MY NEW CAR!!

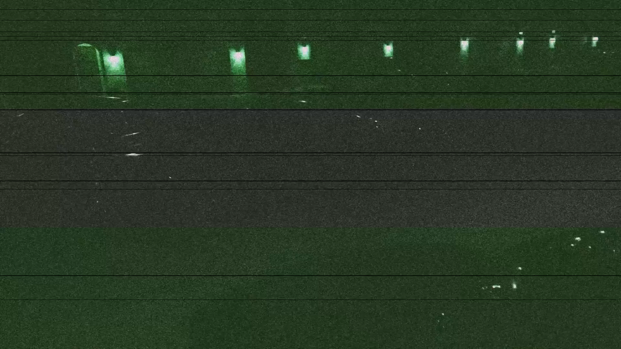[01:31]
you really can't see my car because it's night time but you can see the yellow one right there hold up let me see if i can turn the ice